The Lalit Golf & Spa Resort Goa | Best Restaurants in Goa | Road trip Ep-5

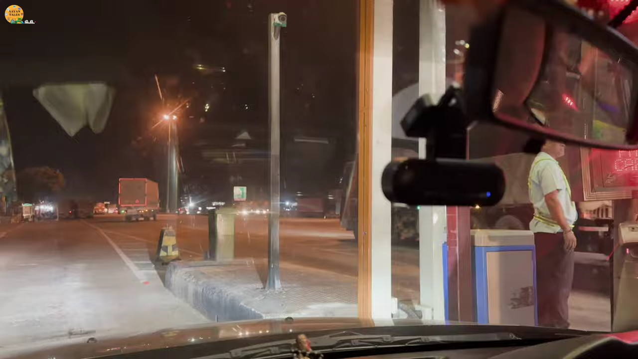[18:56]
toll gate 6. We stopped here at Hotel Sadananda, pure veg restaurant here. Restaurant above.
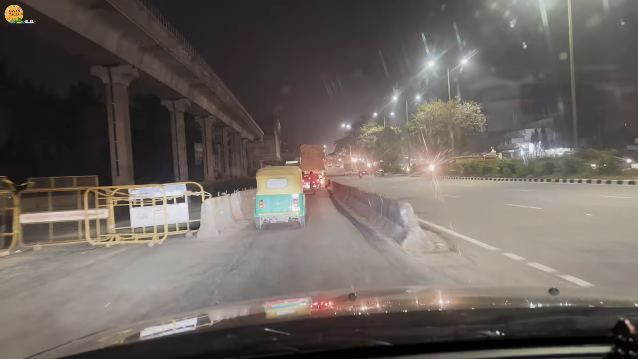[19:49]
9. We are taking exit for the nice ring road now. Toll number 10.